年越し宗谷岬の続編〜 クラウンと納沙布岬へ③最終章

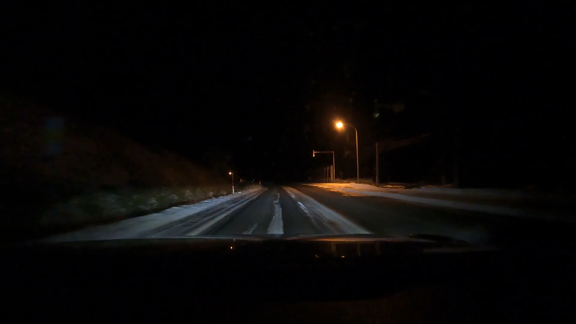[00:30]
もう鹿のメス、うん、めっちゃいる。サギが飛び出してきました。
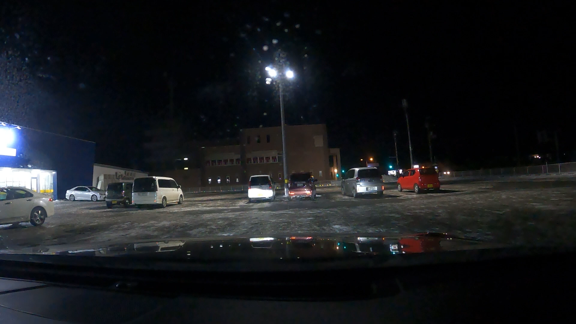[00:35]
ただいま気温の方がマイナス17度。
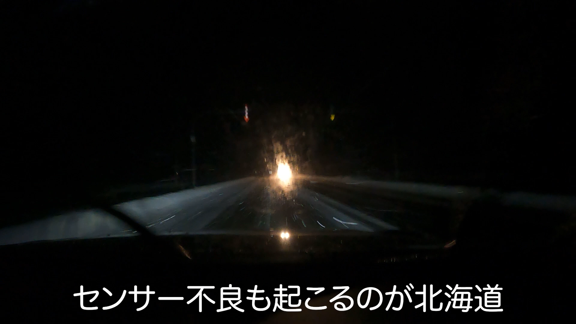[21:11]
でそうしたらもうしょうがないですよね。ただやっぱそれだけ外の雪が結構ねすごいっていう感じなんですよ。そう、 GoPro じゃなんかあんまり大したことないようにしか見えないんですけど、実際結構降り積もっていて、さっきよりはまあマシになりましたよ本当に。そう、マシになったんですけど、そう、ただやっぱり普通に考えたらまあ雪はやっぱりすごいですよ。何せ北海道ですからね。やっと残り5分のとこまで来ました。
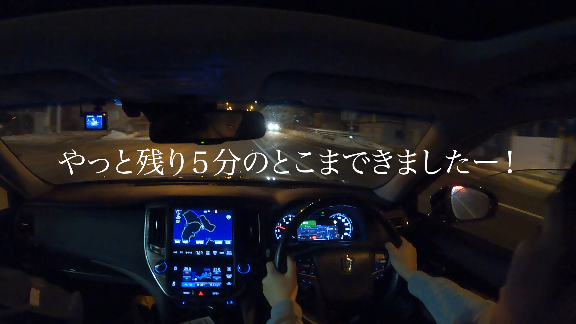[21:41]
しゃー、残り 2.1 キロで函館フェリーへ到着です。
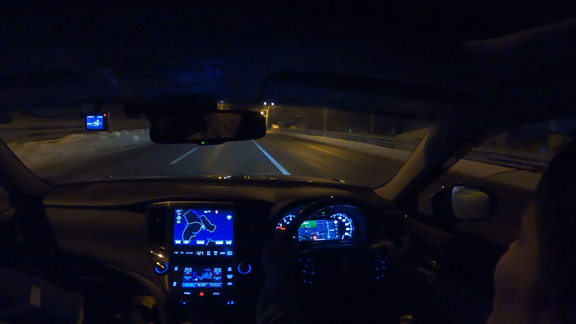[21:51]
よっしゃーって感じで、ね、あー長い、ほんと長い。あれからですね、結局なんだかんだもう超踏ん張ってノンストップで来ました。はい、いやー疲れた。はい、ただいま時刻が7時27分ということですね。 です、 はい、うお、見えてきました、フェリーターミナル。
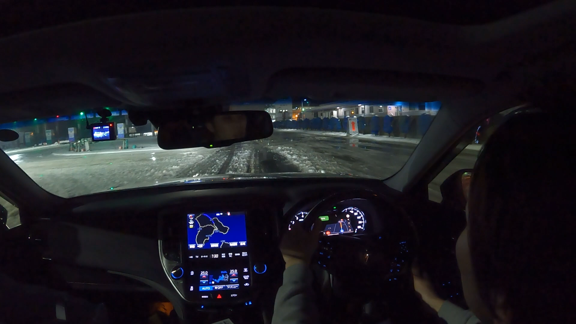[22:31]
函館ターミナル、スマートチェックイン、青函、あれこれ どこ行けばいいんかな。青函フェリー、なんか多分これ会社によってまたやっぱ違うのかな。受付、大間行き、大間ではないんですよね、大間のマグロ。フェリーターミナルも何箇所かあんのかな、これ。あの降りたところ全く覚えてないんですよね。
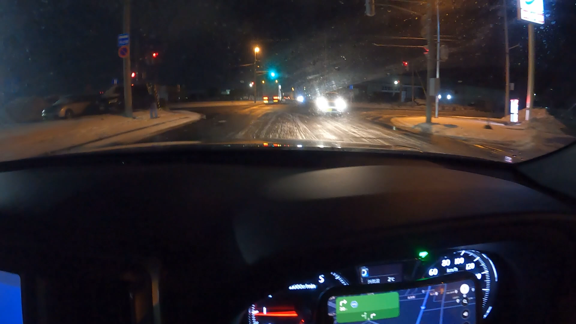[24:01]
そういえばここ通ったんだっけ、なんかもう忘れましたね。あーでもなんかこんな感じだった気が、 およそ200メートル先、左方向です。 結構氷が、下の氷がすごいっ す。方向です。 左側ですね。
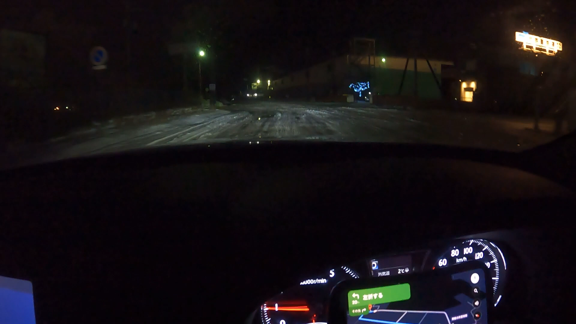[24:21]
終わった、青函フェリービンゴー、ようやく。
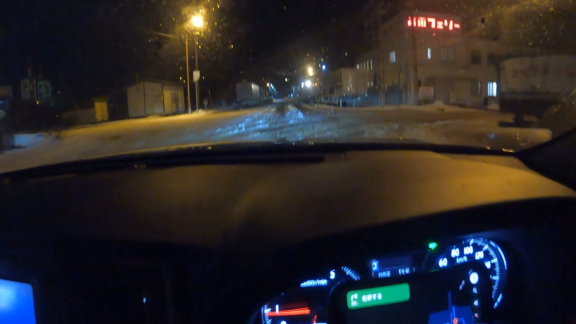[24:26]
およそ500メートル続いて、 ここか、駐車場入り口。
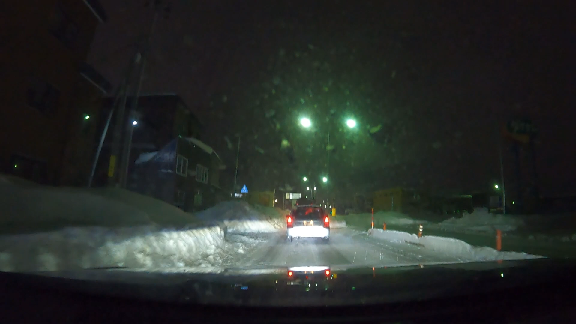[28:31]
雪があったり、道路がね、凍結もこれは完全にしていると思われます。はい、普通に多分急ブレーキとか踏むと滑る、はい、感じですね。気温の方が今0度ですね。時間は12時44分、ここまでの走行距離、2439キロという風になっています。ここから自宅までが667キロ、これはもう確定していますので、